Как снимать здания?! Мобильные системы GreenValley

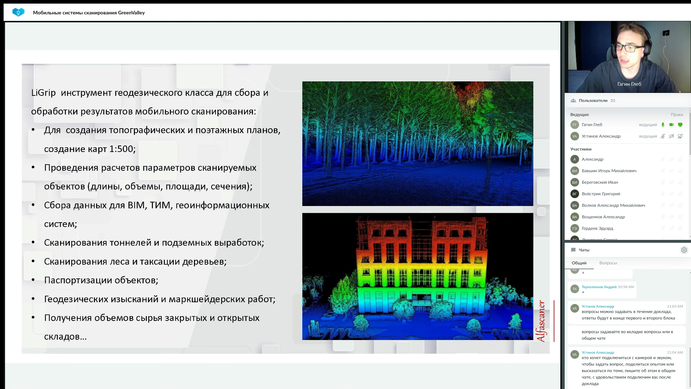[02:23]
Можно им выполнять сканирование туннелей и подземных выработок, сканирование леса и таксацию деревьев, паспортизацию объектов, геодезические изыскания проводить и маркшейдерские работы, а также получение объемов сырья закрытых и открытых складов. Собственно, вы справа увидеть можете, как выглядит LeGrippe H120.